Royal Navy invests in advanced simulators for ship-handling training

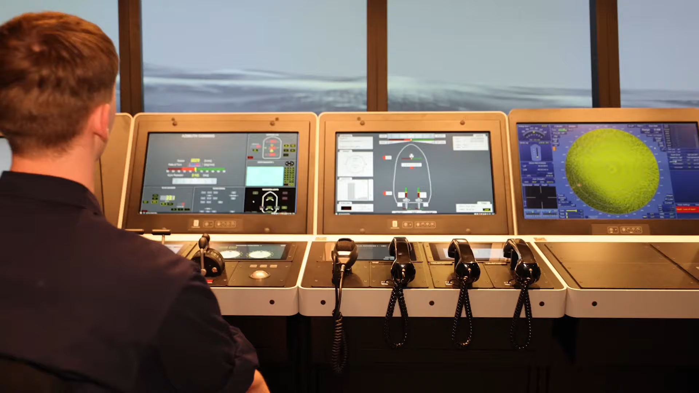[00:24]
similar because the layout is very similar to the bridge layout that you would get on a figure or a destroyer or potentially a carrier.